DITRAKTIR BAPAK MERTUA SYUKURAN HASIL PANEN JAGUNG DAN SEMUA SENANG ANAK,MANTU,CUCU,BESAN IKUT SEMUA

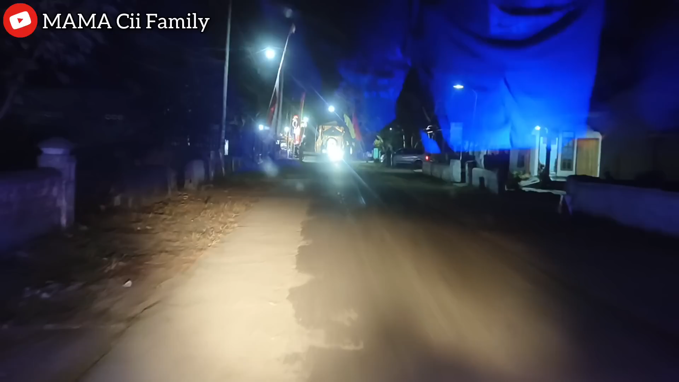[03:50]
Nah, ini lewat daerah rumah Mbak Ani ya, teman-teman. Ternyata ada orang hajatan. Nah, ini usume orang nikahan. Dan ini permainan yang pernah Erik Alek main di sini.
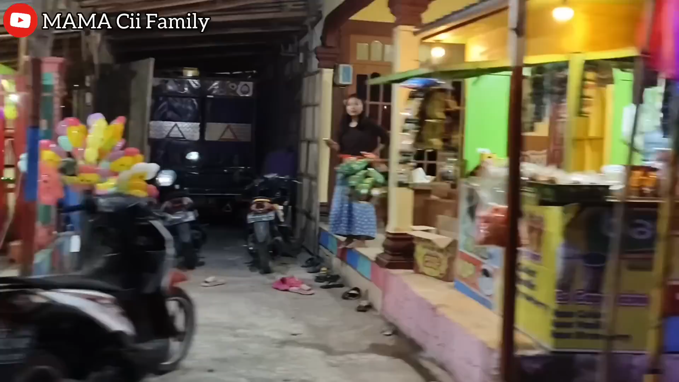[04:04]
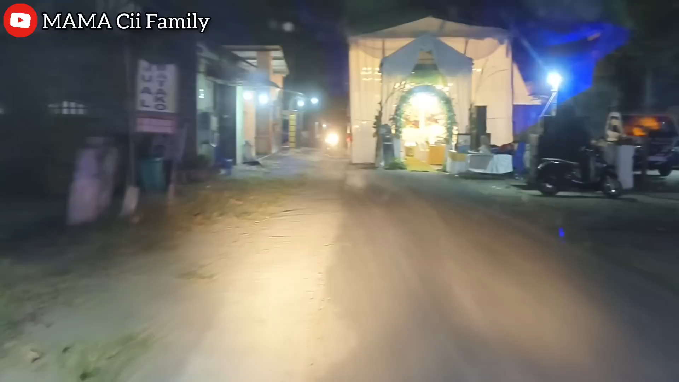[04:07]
Nah, dan ini hajatannya di sini. Bisa lewat mobil. Oke. Sik masih sepi soalnya habis ngisak.
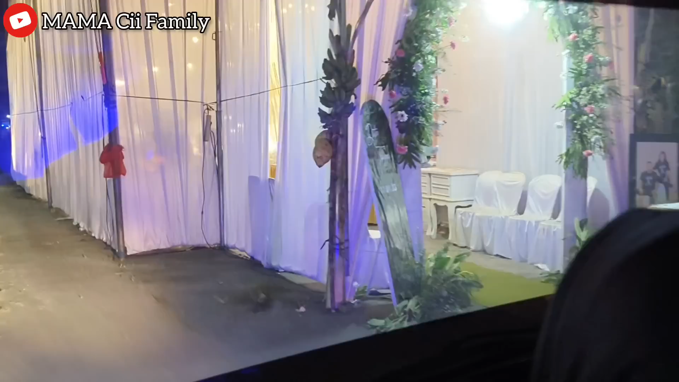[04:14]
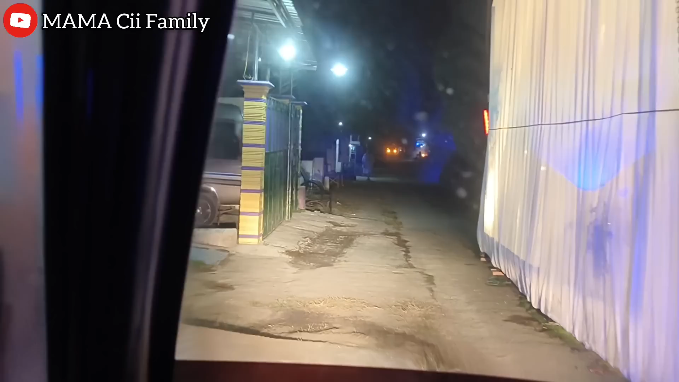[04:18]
Nah, awas-awas. Nah, ini lewat terus ini daerah Udanawu Slemanan nanti. Lewat Pak Takim sukane nerabas. Sekitar berapa menit ya? 15-an menit.
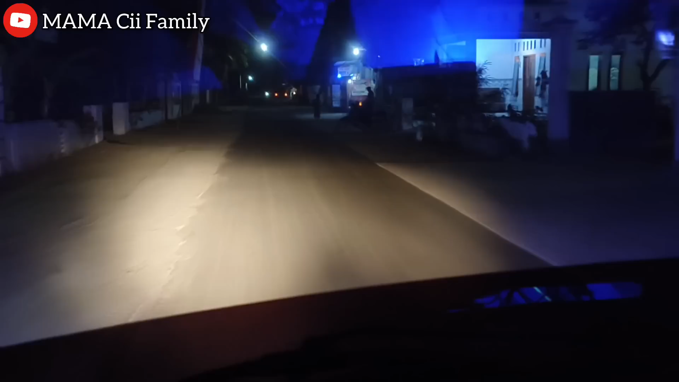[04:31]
Hah? 20 menit perjalanan. Ya, lumayan lah. Karena ini kesukaannya anak-anak makan krisbar. Nyantai.
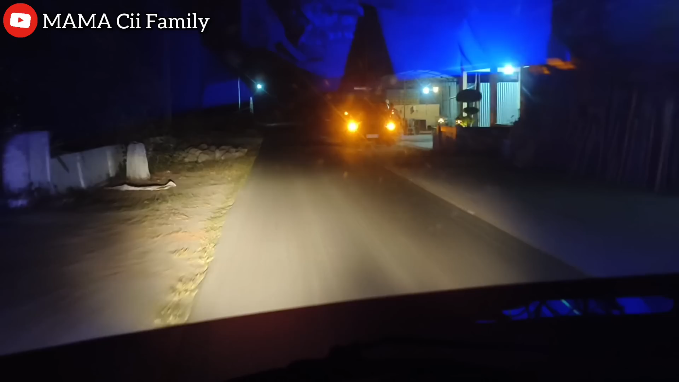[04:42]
Jadi 20 menitan kalau cepat-cepat ya 15-an menit, 10 menit. Paling lama 15 menit ya. Iya. Soalnya alon-alon sama ini malam Senin. Bukan malam mingguan ya, tapi malam Senenan.
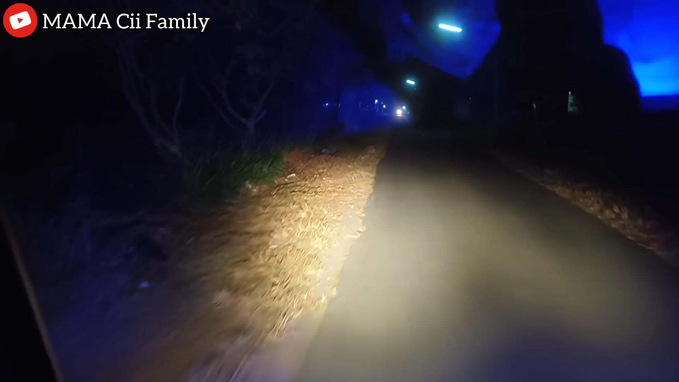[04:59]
Nah, jalan-jalan ini lewat tengah sawah suka Pak Takim. Oke, ikutin terus kegiatan Mama Ji ngapain aja hari ini. Oke. Nah, sudah sampai ya.
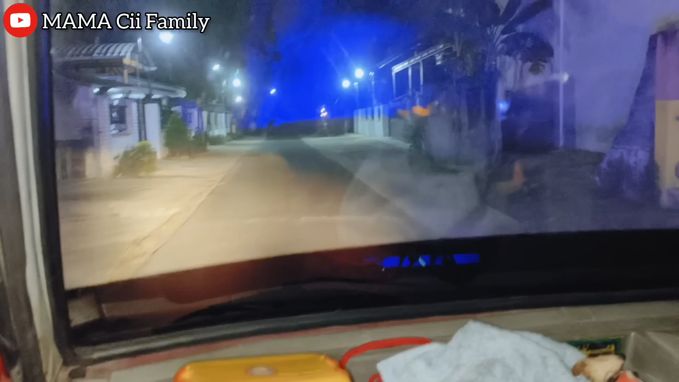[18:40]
Kita nanti lihat suasana mixway dekat Pasar Cangkring. Ini sudah sampai Desa Gembongan, mau ke arah Pasar Cangkring. Dan kita lihat mixway-nya. Apakah masih rame? Sudah jam 8 lebih. Ini pembukaan pertama di Pasar Cangkring. Dan aku juga belum pernah sama sekali nyoba,
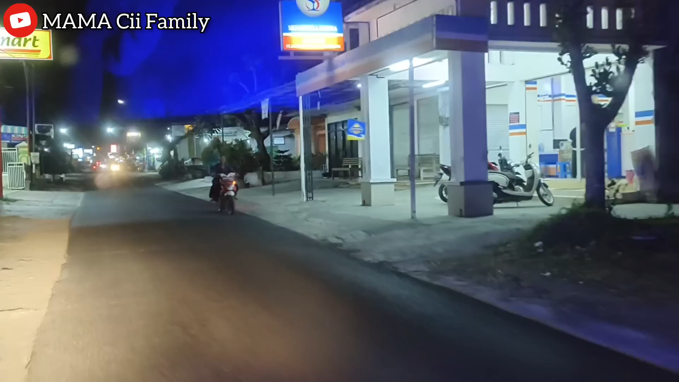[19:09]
dan anak-anak juga pengen katanya,
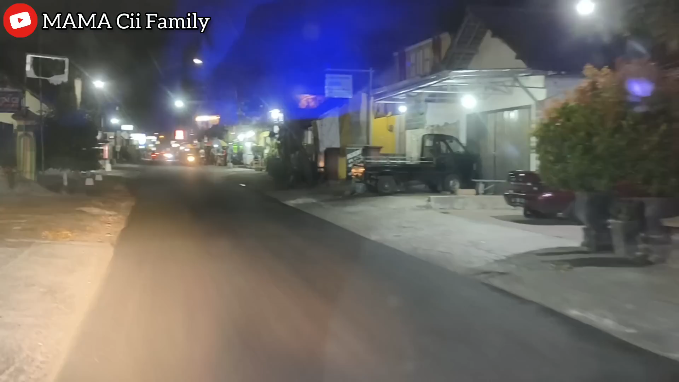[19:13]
tapi tunggulah nanti kalau sudah tidak ramai. Dan ini hampir sampai di tempat mixway. Nah itu, dan lihat masih ramai kanan kiri. Nah ini
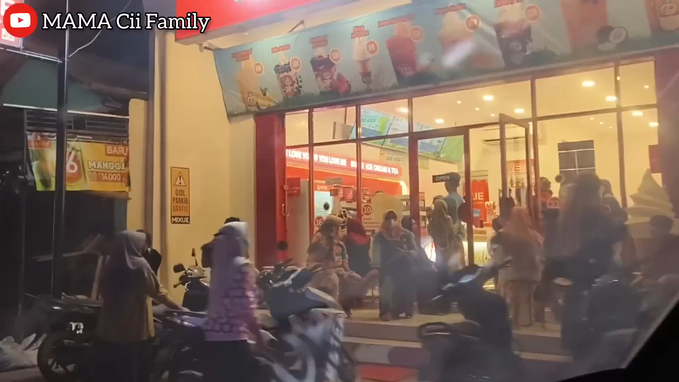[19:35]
masih ramai sekali. Lihat, nah ternyata mixway-nya masih rame.
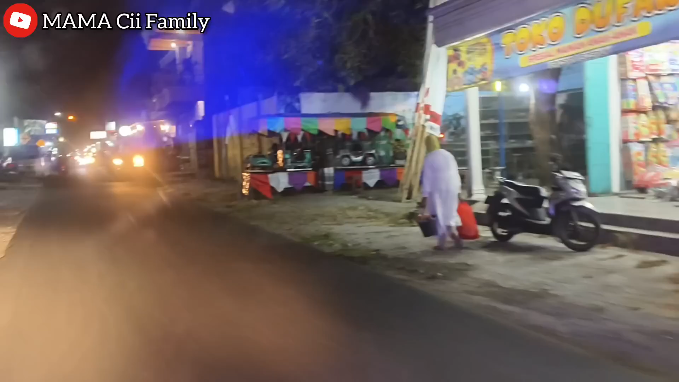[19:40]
Nanti kalau beli, kalau sudah sepi saja. Hari-hari berikutnya masih banyak hari. Nah, di sini
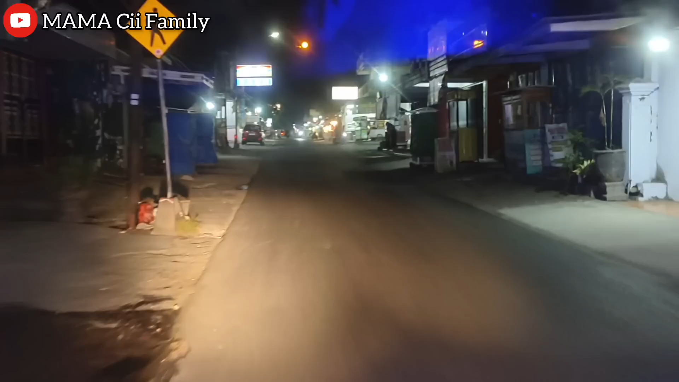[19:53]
dan itu ada samcik. Nah, ini perempatan Pasar Cangkring ya, teman-teman.
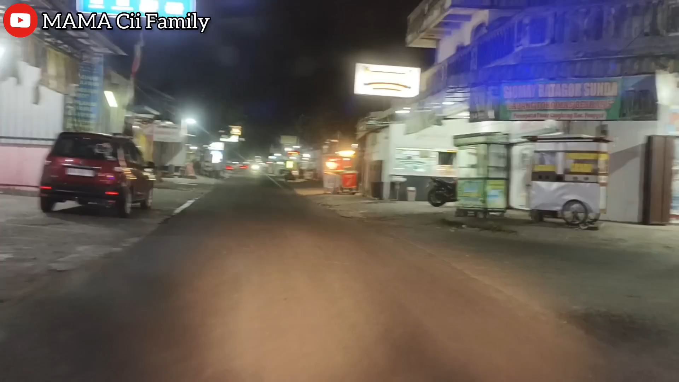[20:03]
Nah, itu samcik langganan Mbak Yanti, Mas Dwi. Nah, ini ke arah selatan menuju Pasar Cangkring. Nah, ini perjalanan mau ke rumah Mama Aji kalau dari Pasar Cangkring ya, teman-teman. Jadi lewat sini.
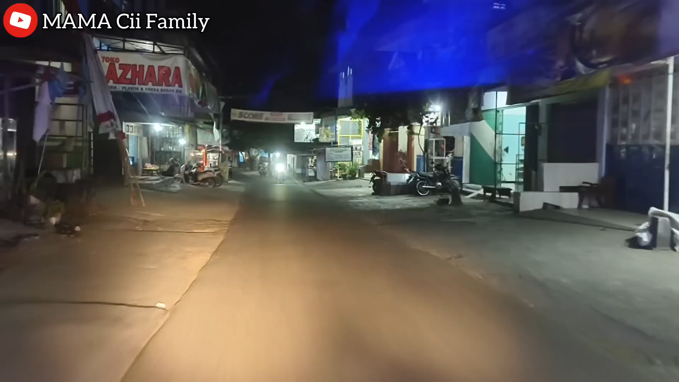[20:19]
Nah. Dan ini pertigaan. Terus ini sudah Pasar Cangkring dan belok sini ada tukang bakso. Ini itu arah ke rumah Mbak Yanti ya, sebelah sana ke timur.
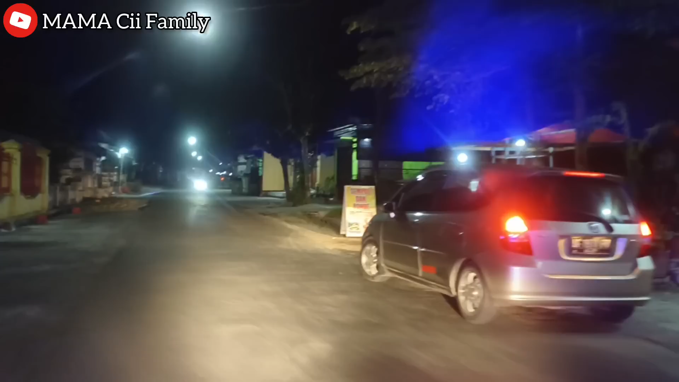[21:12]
Berapa meter ya ke timur? 500 terus belok ke selatan. Iya, belok kanan alias ke selatan. Sekitar 500-an meter ke sebelah timur. Aku nggak paham ya kalau itu, tanya Pak Takim. Nah, jadi kalau dari Pasar Cangkring ke rumah Mama Ci, inilah rutenya.
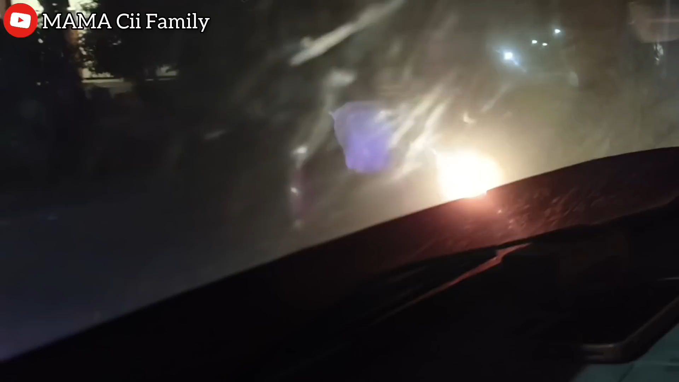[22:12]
Nah, ini kok ada tulisannya ayam potong. Belok kanan ini arah ke sawah. Nah, kalau malam hari itu kayak gini. Ini lewat sawah ya. Sesepi ini, terkadang juga jarang ada sepeda motor lewat. Ini kebetulan pas lagi ada orang lewat. Jadi kepala pas kalau enggak naik mobil, kalau naik sepeda motor itu sepinya kayak gini.
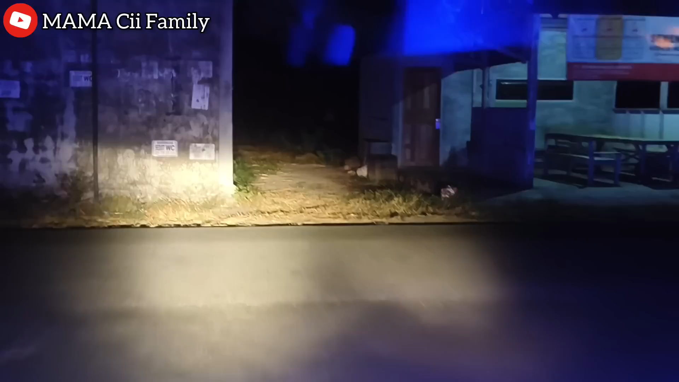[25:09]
Dan belok kanan, belok ke barat. Nah, dan alhamdulillah sudah sampai. Dan di lampu nih ya. Nah, itu musola.